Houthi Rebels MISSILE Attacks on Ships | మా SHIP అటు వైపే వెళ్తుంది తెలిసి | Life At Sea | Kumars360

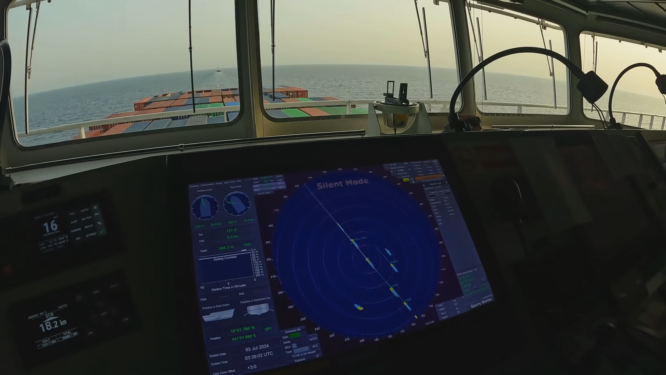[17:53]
ఆ షిప్పులు ఇండికేట్ చేస్తున్నాయి, అవి ఏమేమి షిప్పులు ఉన్నాయి, ఎక్కడెక్కడ ఏమేమి ఉన్నాయి చూడండి.